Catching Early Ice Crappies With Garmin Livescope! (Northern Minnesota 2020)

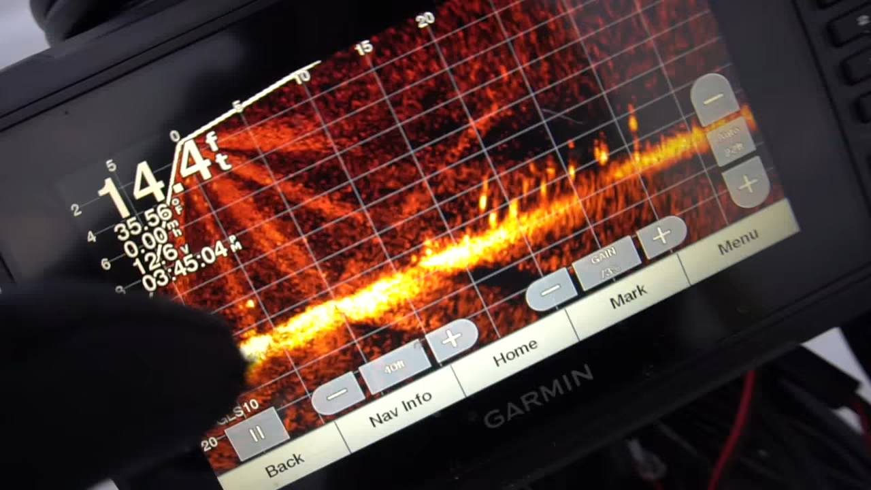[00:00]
On screen: depth 14.4 ft, water 35.56°F
So right here is where I am. If you look 20 to 30
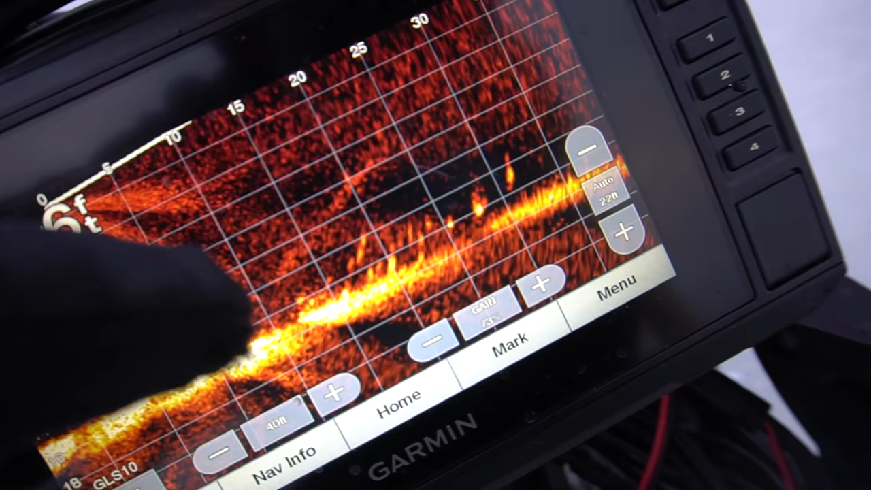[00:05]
feet to the left of me there is a giant school of crappies.
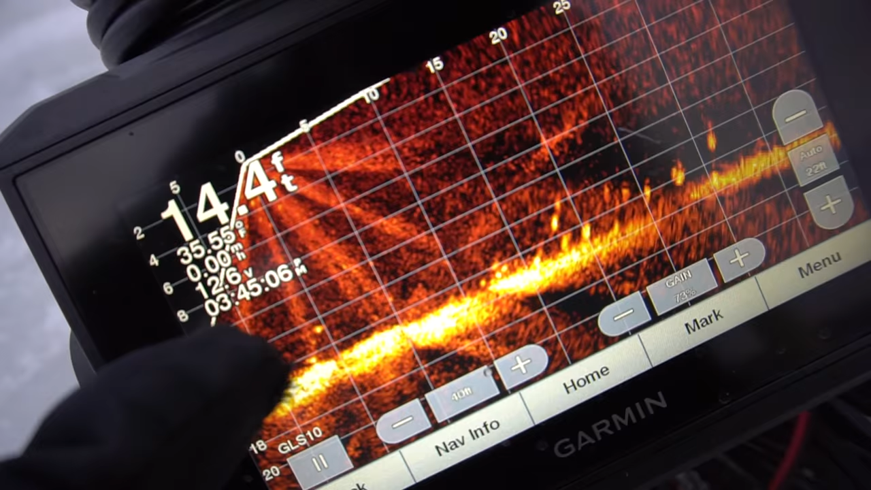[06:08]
On screen: depth 14.4 ft
So right here is where I am. If you look 20 to 30 feet to the left of
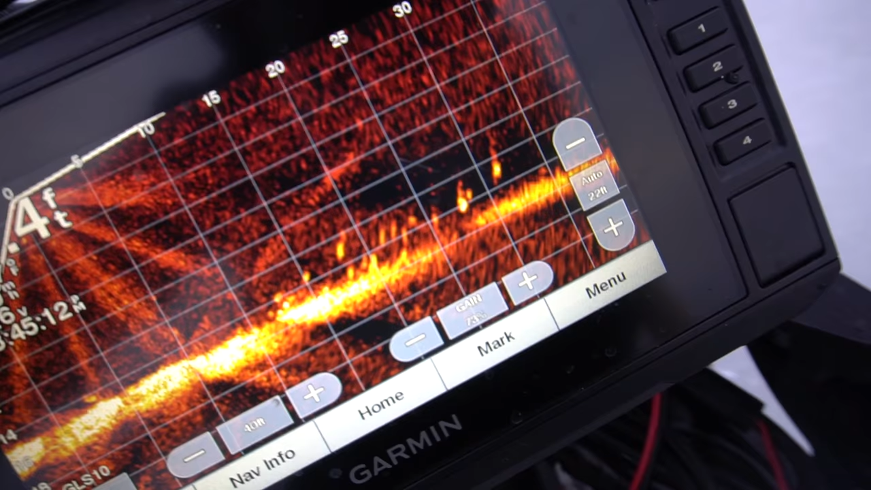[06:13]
me there is a giant school of crappies. So I am going to grab the auger quick.